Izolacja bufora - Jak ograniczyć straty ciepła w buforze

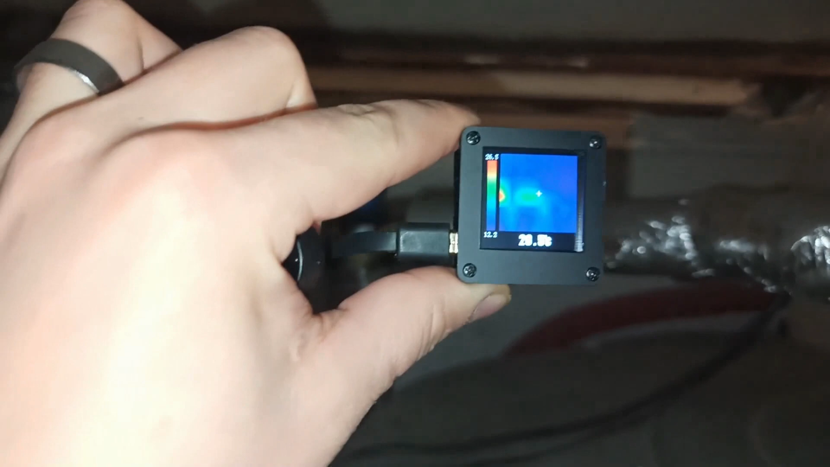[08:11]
będzie fajnie widać Jak wyskakuję Po kolei To Filtr
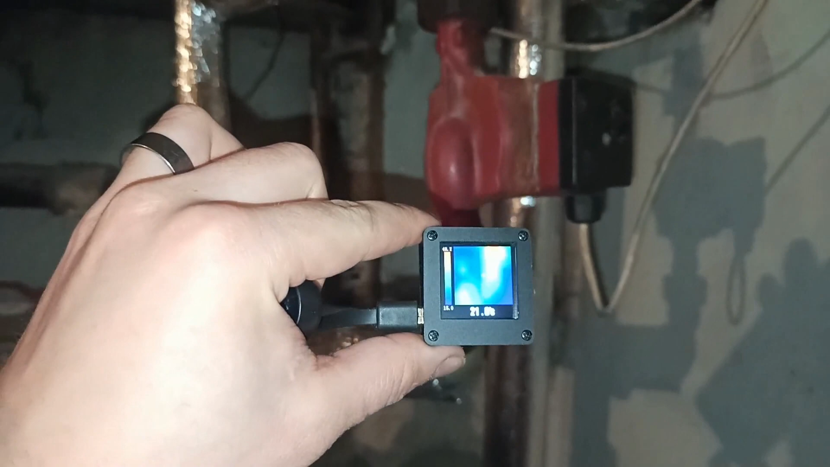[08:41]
Pompka Pompka A Z tyłu No
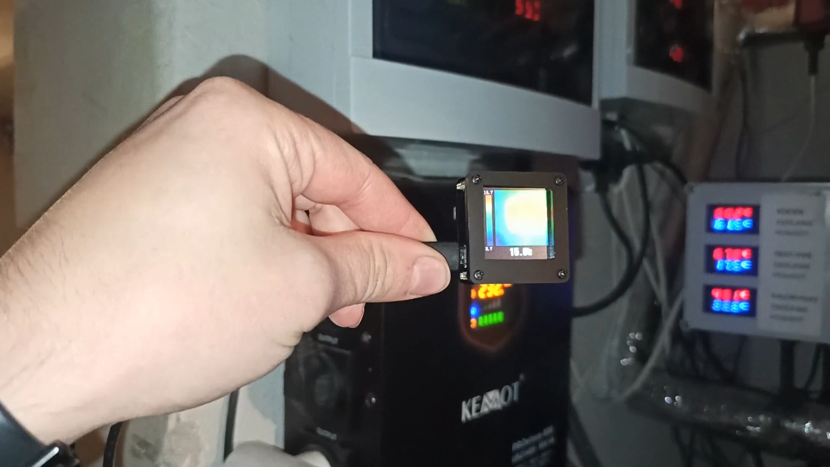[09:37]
No UPS Po prostu tu Tylko w tym miejscu Gdzie jest
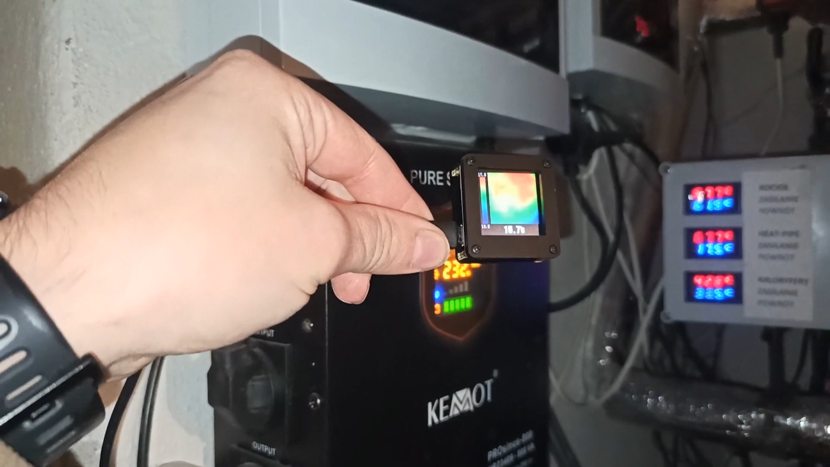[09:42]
Wyświetlacz
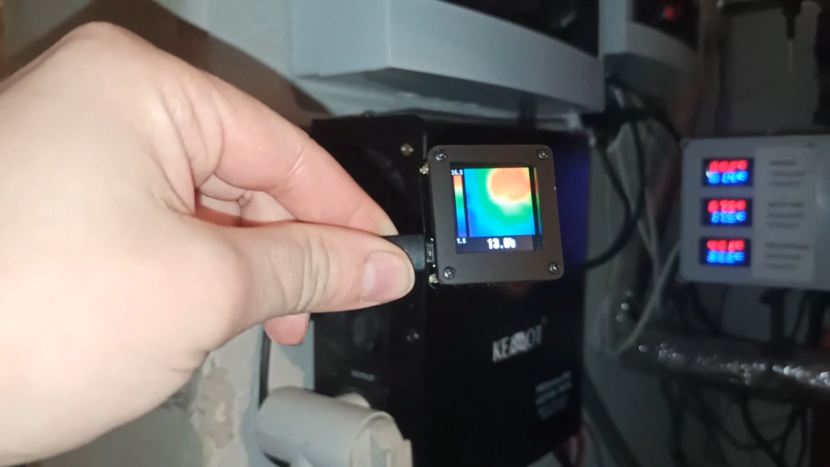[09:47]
No tak Tu z boku Ok